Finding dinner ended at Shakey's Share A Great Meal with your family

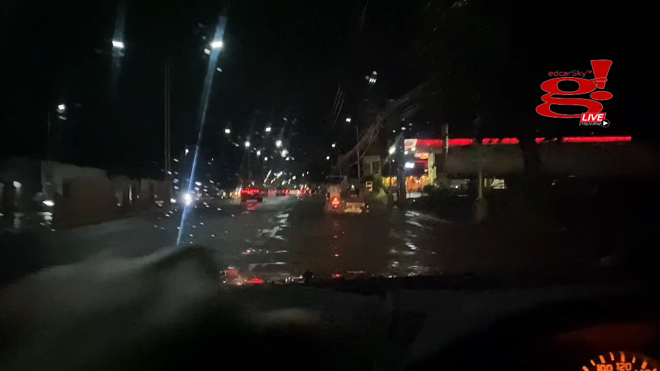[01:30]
Sige, let's go. Okay, nandito tayo sa highway, National Road dito sa Night. Dito po kami nandito sa tama. Abo? Ay, ito na pala. Dito pala tayo kakain. Okay.